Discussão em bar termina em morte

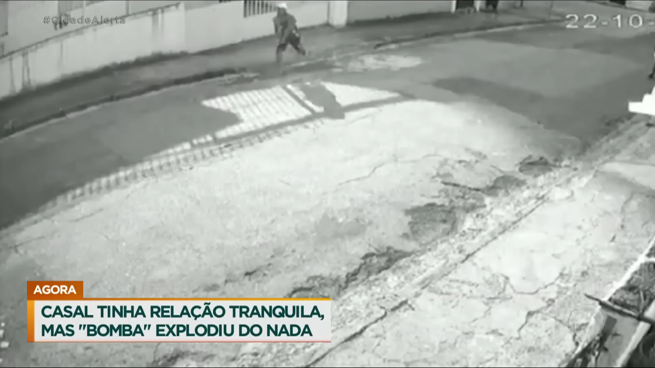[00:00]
Uma discussão por motivo banal termina em morte no interior de São Paulo, no Vale do Paraíba, São José dos Campos. Os nossos repórteres contam o porquê. Um assassinato cruel.
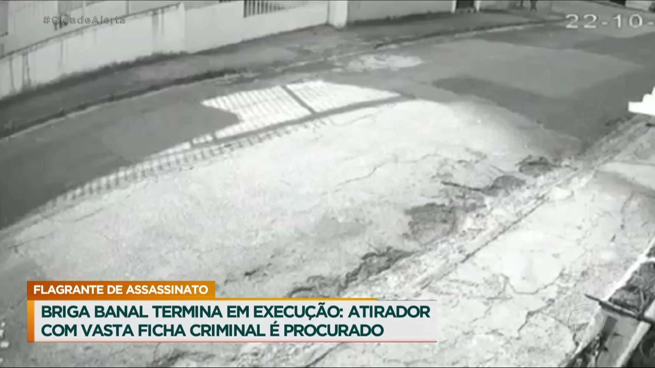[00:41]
Neste outro flagrante das câmeras de segurança, pouco tempo depois, quando Vitor Hugo vai para casa e acaba atacado pelos desafetos.